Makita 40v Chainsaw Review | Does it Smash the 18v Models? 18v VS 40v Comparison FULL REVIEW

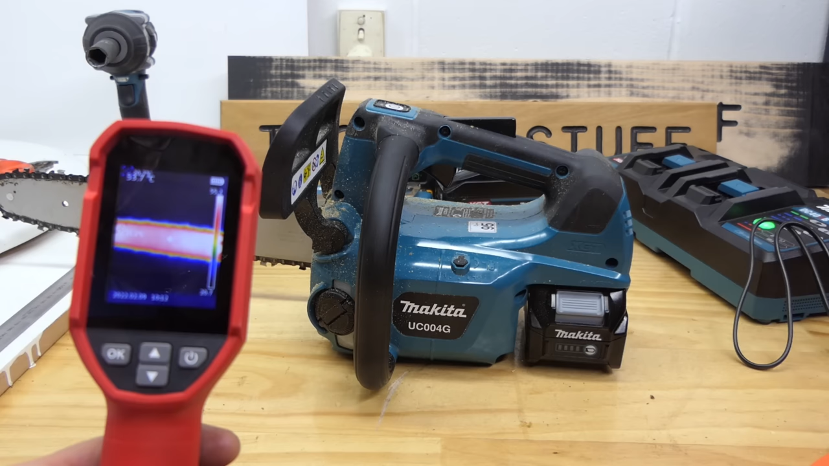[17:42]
18 volts this bar is reading 57 roughly between 55 and 58 degrees Celsius what else is hot on this thing let's take a look at this red glowing square down here looks like the battery on the outside 46 degrees so that's pretty toasty let's have a look at the internal temperature of that battery the
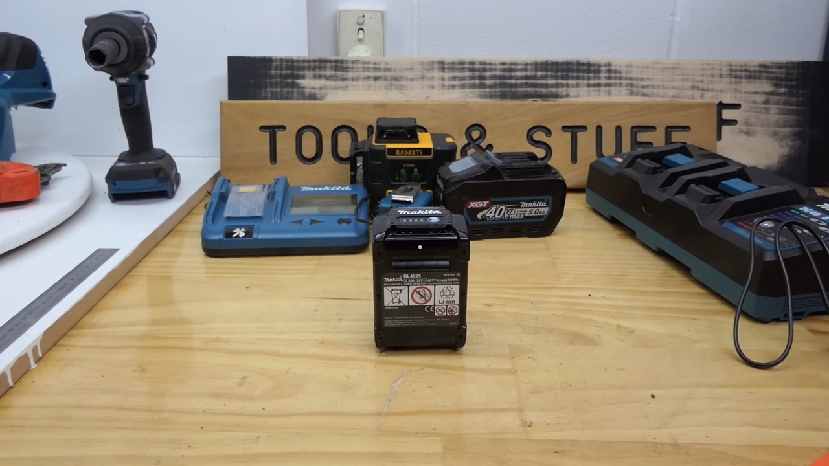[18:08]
bottom of this battery is as hot as I think I have ever felt a 40 volt battery so let's just take a
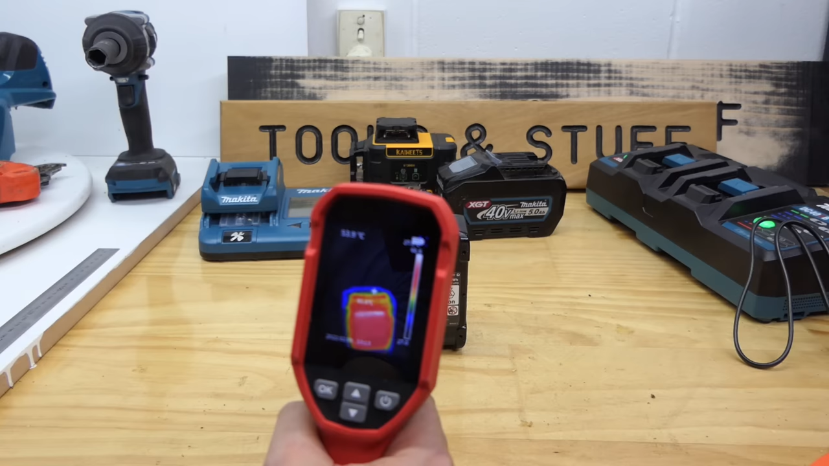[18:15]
look here yeah 66 degrees on the outside it is very hot too hot to hold almost it's um shit yeah you don't want to leave your hand on there too long so on the inside I think we're going